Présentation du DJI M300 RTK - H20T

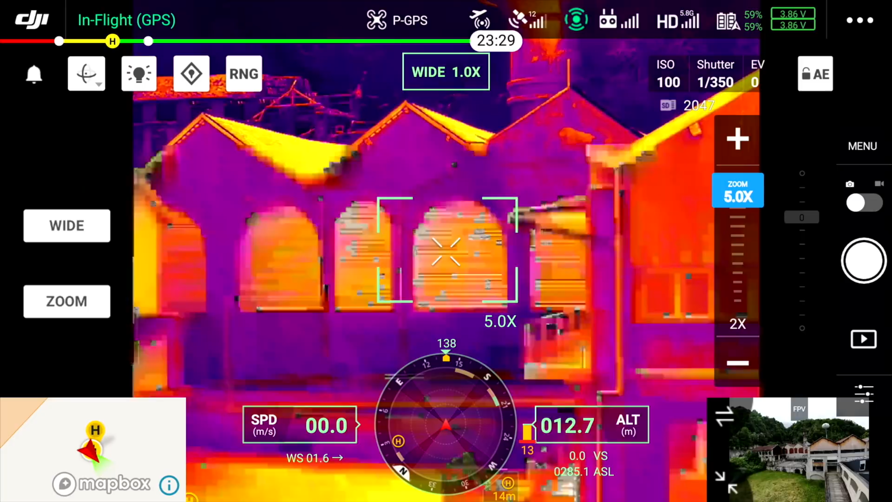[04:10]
Et on switch assez simplement d'un mode à l'autre, de wide à IR et de zoom à wide.
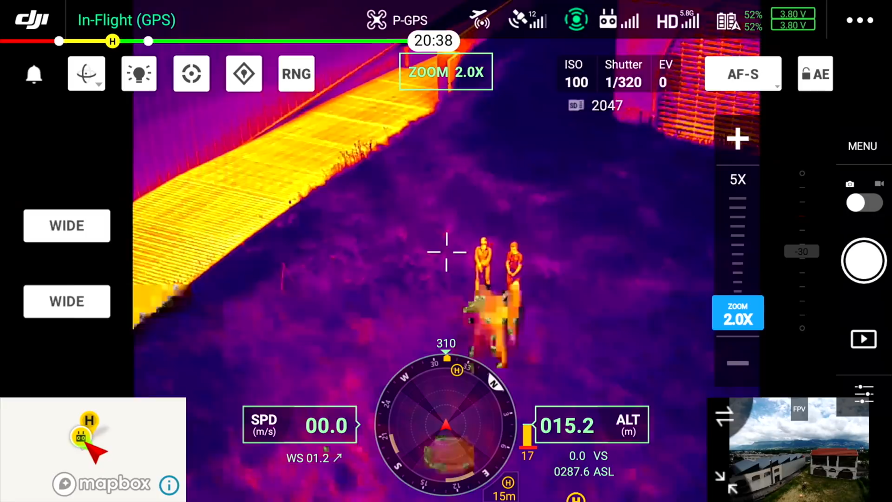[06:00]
Donc on peut passer à la caméra infrarouche, bien entendu, diviser notre écran en deux,
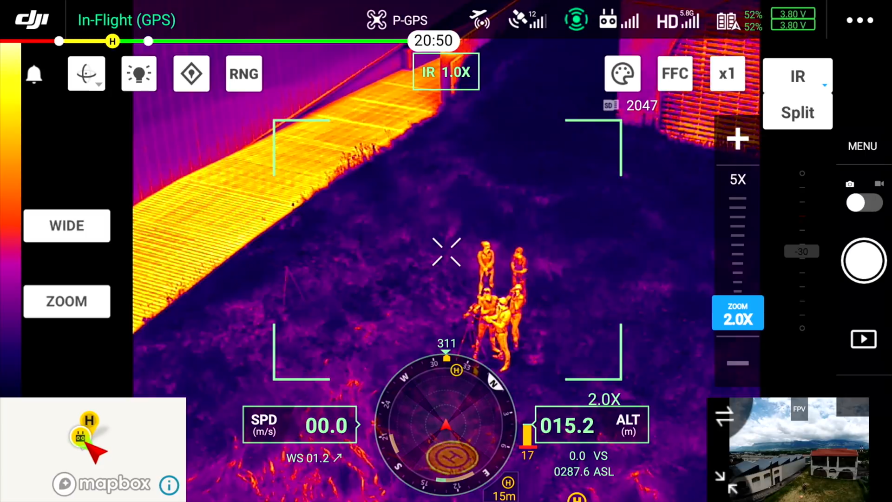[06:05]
si on veut en parallèle le thermique avec le visible.
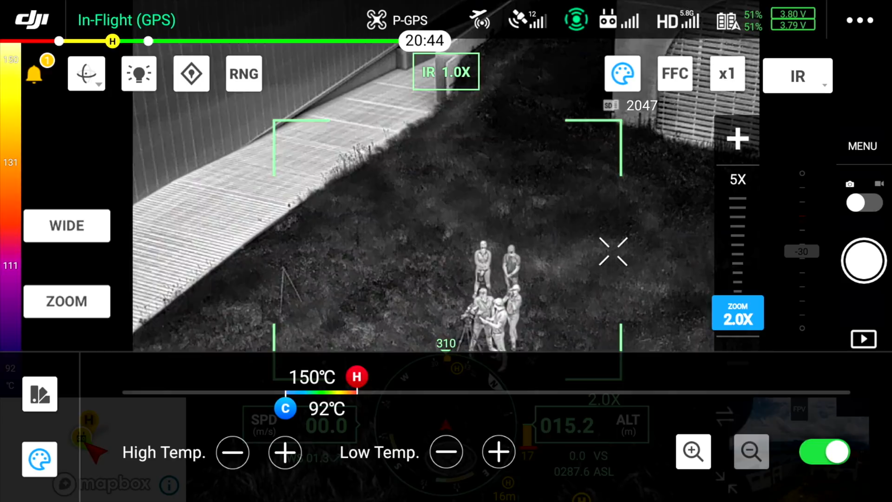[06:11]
On screen: scale top 150°C, scale bottom 92°C
Et on peut, bien entendu, gérer les palettes de couleurs, si on cherche à identifier un animal en forêt, on va peut-être être plus pertinent avec une palette différente.